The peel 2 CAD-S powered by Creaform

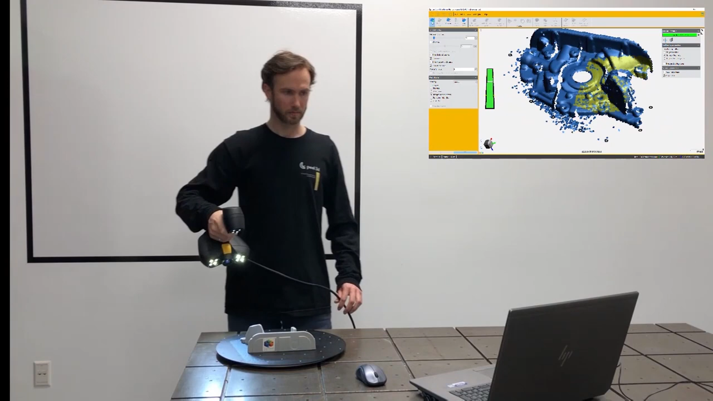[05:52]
So a nice slow pace while varying the scanner angle and position will get you a nice looking scan.
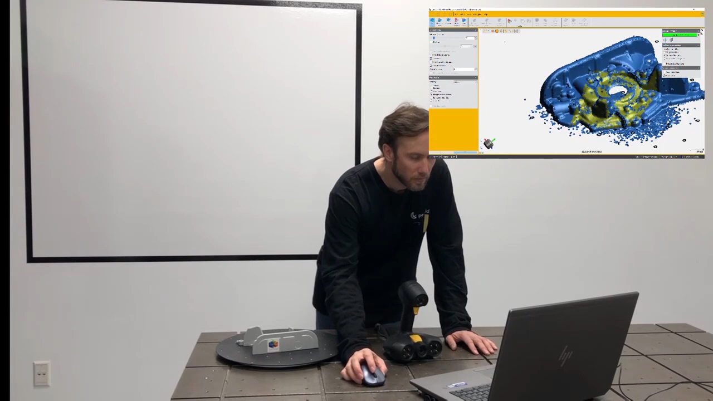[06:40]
So if you finish a scan and realize that perhaps you needed some more fidelity, you can simply up the resolution and reprocess the data without having to re-scan the part.
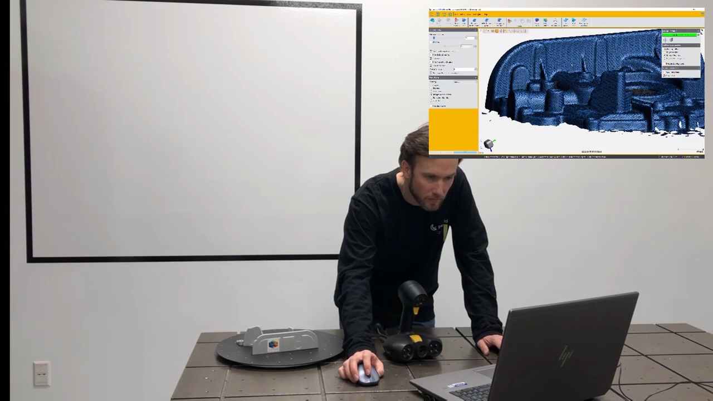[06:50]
In this case, the data was scanned at about 0.3 mm resolution,
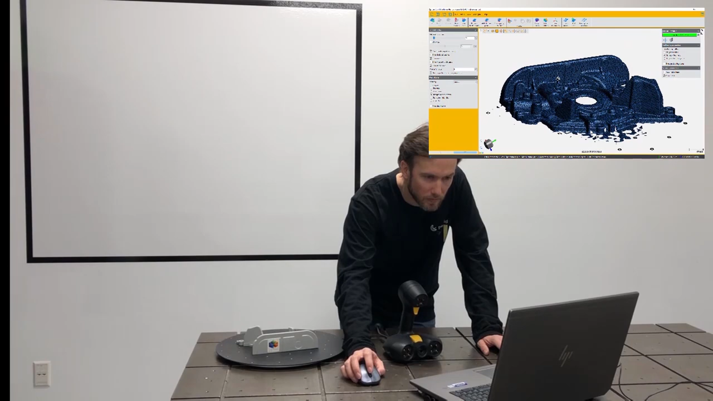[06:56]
which is perfectly adequate for this particular project.
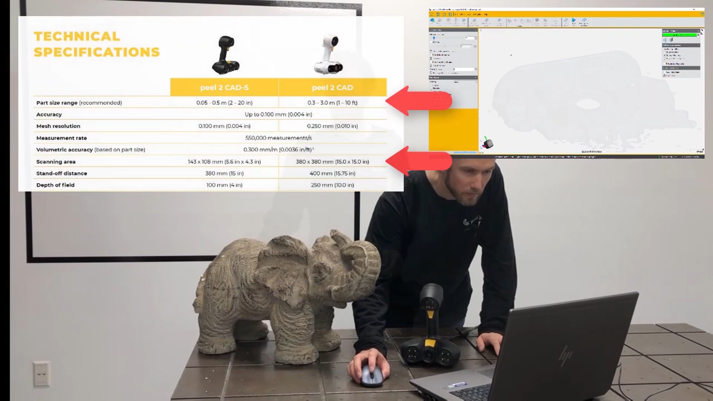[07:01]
Now let's switch to a bigger part.
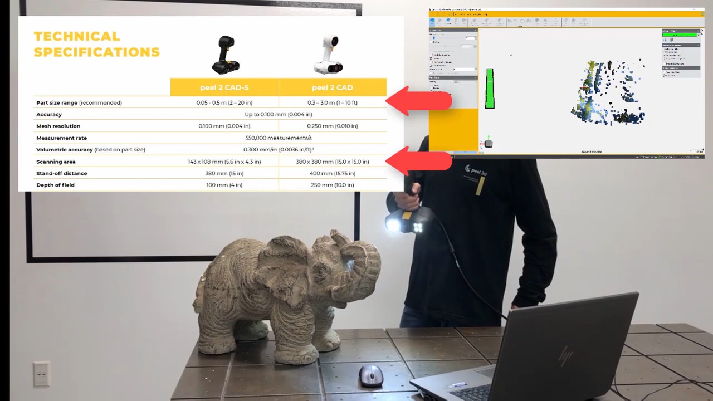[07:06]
One thing we want to note here is that the recommended part size for the Peel 2S is about 2 to 20 inches, or up to a half a meter.
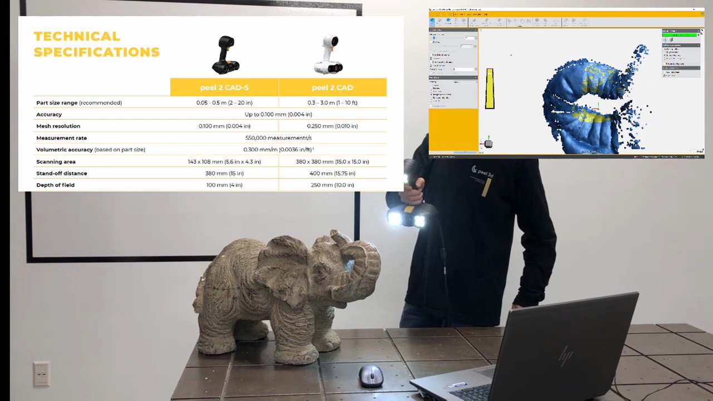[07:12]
Now we're not saying that scanning a bigger part is not possible, simply that the small capture area of the Peel
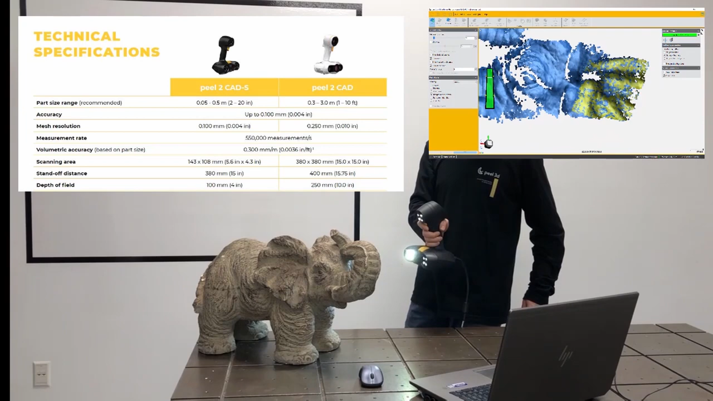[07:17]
2S will make scanning larger objects a lengthy task.
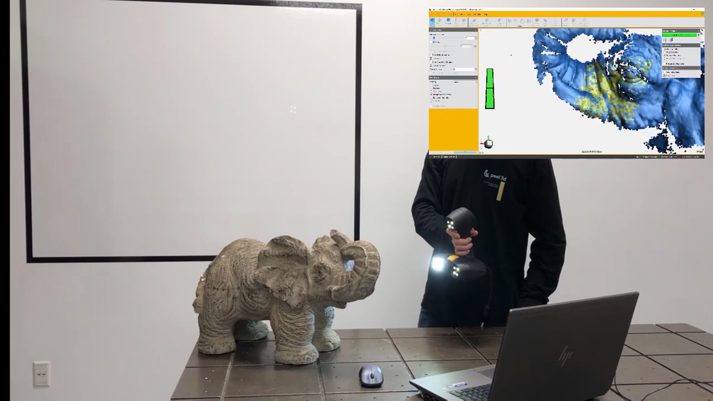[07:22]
So that's why if you have objects that are rather large, say 6 foot long, or things the size of a car, you're much better off with the Peel 2 CAD.
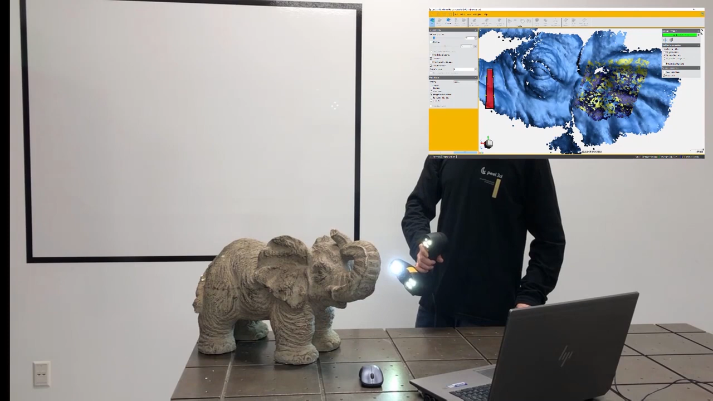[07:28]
Now if you have large parts that also have some fine details to them,
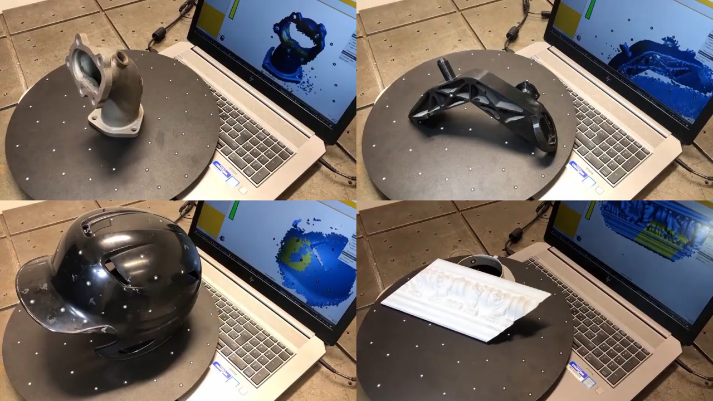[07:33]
you can actually use both the Peel 2 and Peel 2S to combine the data together. One last thing to note is the versatility.
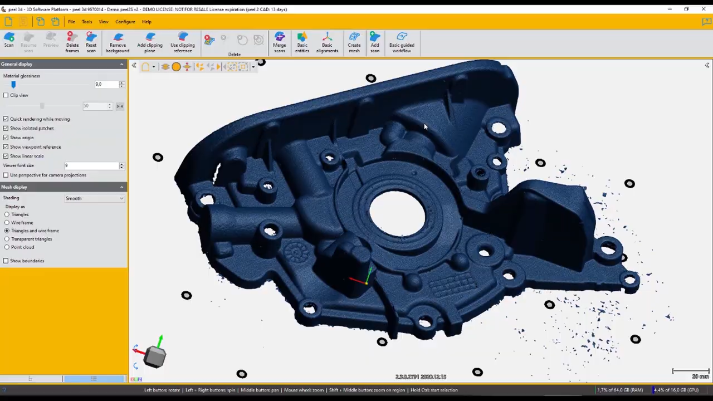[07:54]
What you're seeing on the screen right now is the polygonal mesh of one of the demo parts scanned earlier. It was done at fairly high resolution.
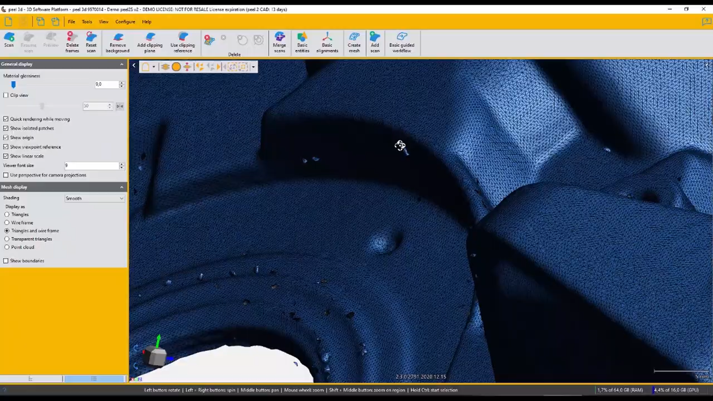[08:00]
Each one of those triangles you're seeing are 0.3 mm. And the first thing we have to do is just clean up the little bit of noise we have. Could be reflections, could have some surrounding surfaces like the turntable. So we can use a very useful selection tool called Connected. We simply click on the part and select all connected triangles. From there, we could just click on our invert button, which selects all the disconnected triangles. In this instance, we can simply delete them.